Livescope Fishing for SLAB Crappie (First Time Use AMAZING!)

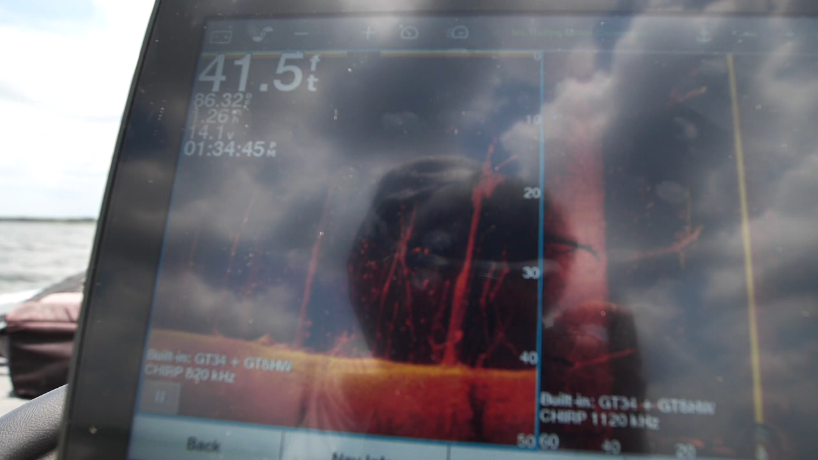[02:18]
On screen: depth 41.5 ft
Okay, guys, we got, this isn't a mega group, but it's probably, you know, a dozen fish in this tree.
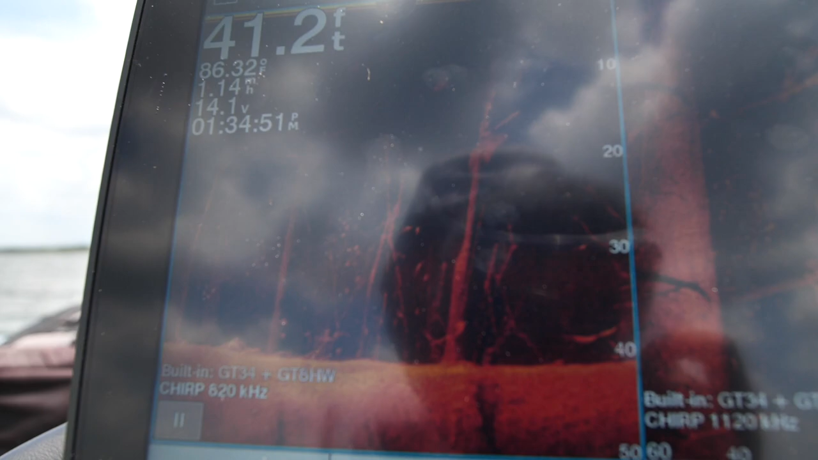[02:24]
On screen: depth 41.2 ft
We're gonna give it a shot. 25 feet down, my friend. Okay. See some fish right here. Is there a lot of structure on this tree?
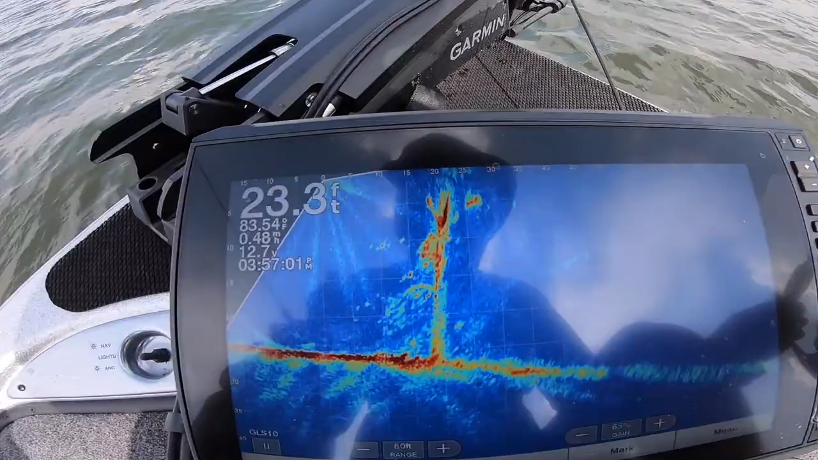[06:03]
On screen: depth 23.3 ft
They are loaded. Look at this tree. My goodness, they are in there. Like, I'm already on fish. Dude, these are all fish right here. Drop your jig down 6 feet. That's it.
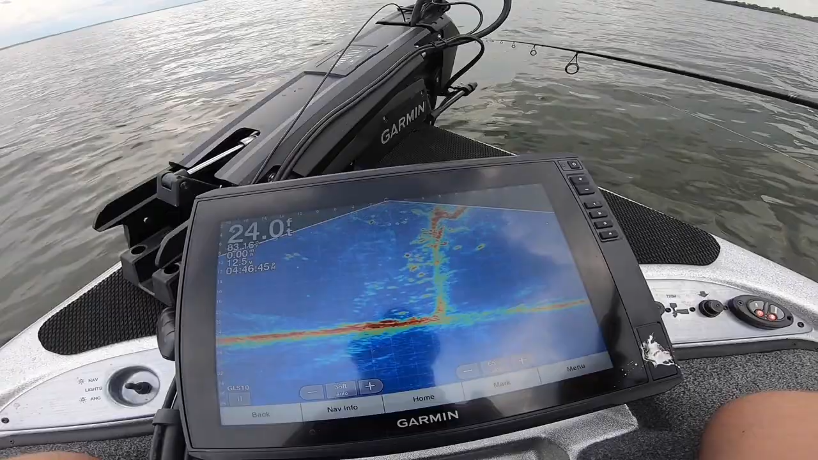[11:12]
On screen: depth 24.0 ft
We've seen a largemouth come all the way up to the top, eat something. Oh, just got him. Oh, got him. There we go, crappie time.
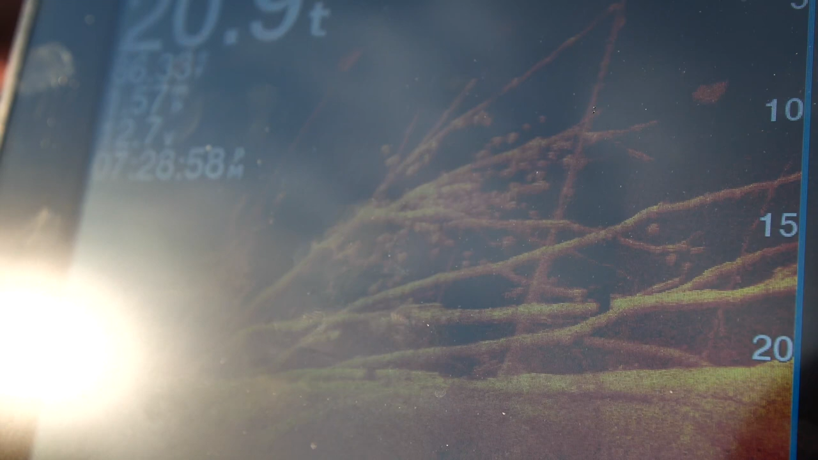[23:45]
Okay, yeah. I saw the boil.
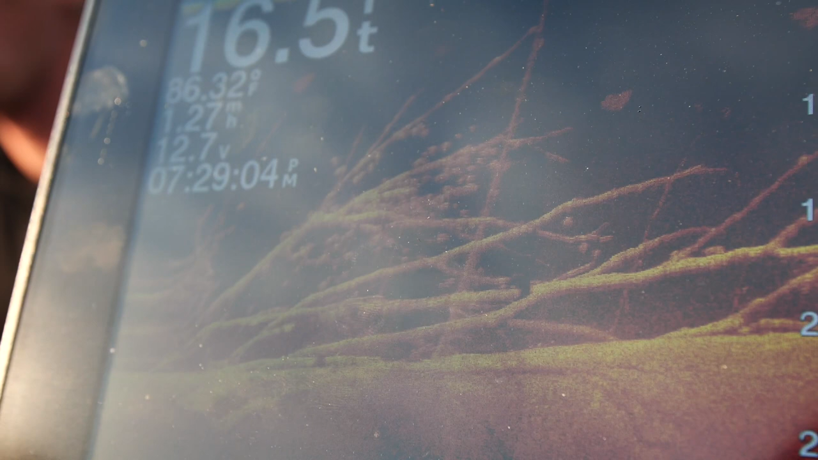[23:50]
Oh. I think I might have just got floated. Oh my gosh. Do you see that flap in the line? I saw. Just got juicy popped. You're in the I mean, he came on down to Funky Town and gave it a smash. I just had another one.
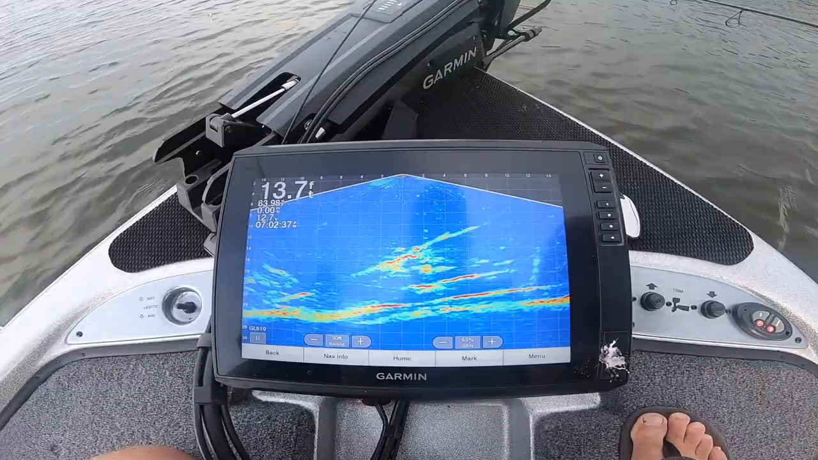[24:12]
Just freaking wad of them here. I don't know how big they are. Got him. We're gonna find out now. Wow. We're gonna find out now. He's a big old keeper. Black crappie.
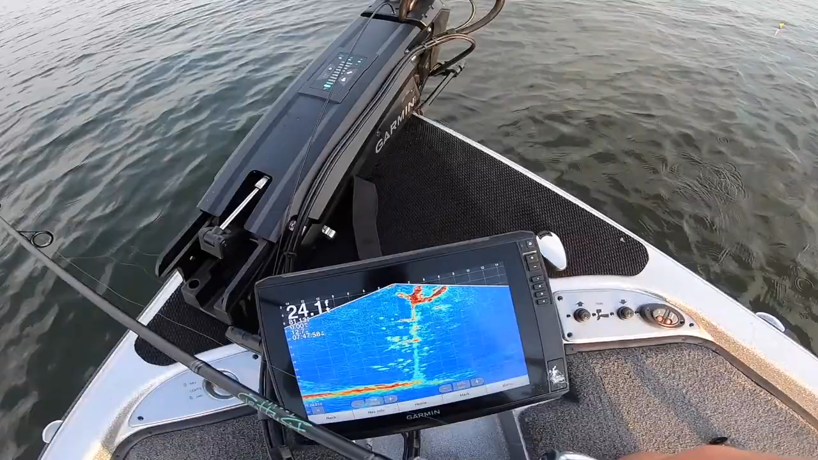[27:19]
Tree fishes. Really see like where they're located and how they're moving real time. Got him. I saw that.